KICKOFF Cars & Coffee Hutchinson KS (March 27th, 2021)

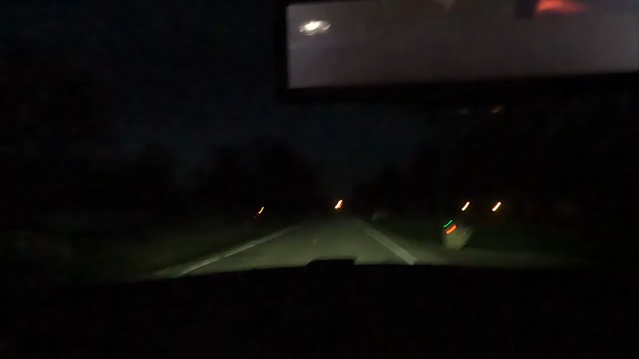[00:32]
Good morning, my name is Trevor. Welcome back to the Art2Vet YouTube channel. This morning, as you can see, is 6.46, maybe you can't see. There you go. And we are headed to Cars and Coffee. Technically, it's not till 8, but I've got to, you know, go pick up some donuts. I picked those up at 7, so we should get there just in time.
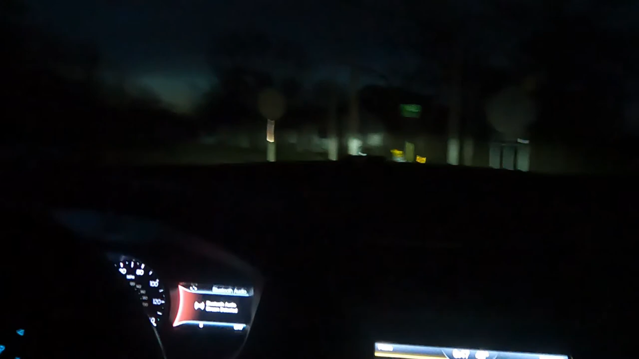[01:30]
I'm sure you guys did it while y'all are waking up, washing your cars, getting them ready. I'm out here in a dirty car, getting donuts, and enjoying these beautiful views. The camera doesn't quite pick this sunrise up very well, but it looks pretty gorgeous. So anyhow, let's go ahead and roll that intro, and skip to the next part.